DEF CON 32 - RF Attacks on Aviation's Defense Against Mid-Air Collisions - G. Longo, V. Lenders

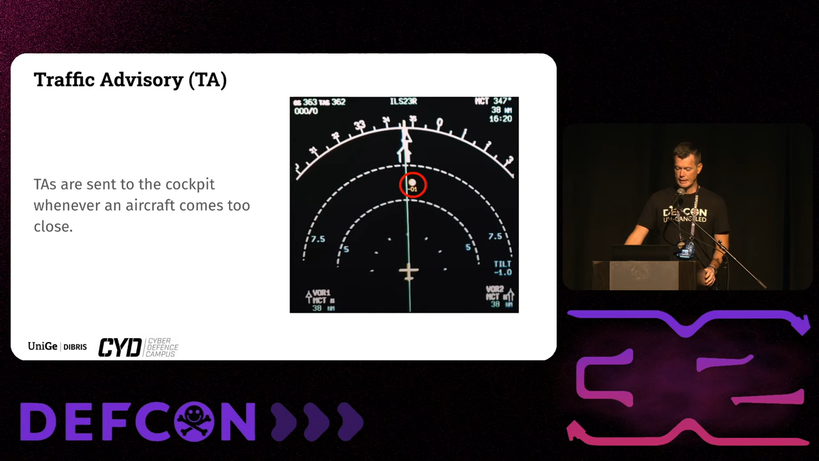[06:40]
that that might happen then there will be some traffic advisory some TA that is sent to the cockpit as an alarm alarming the the pilot that there may be a collision and if this persists after some point then there will be a resolution advisory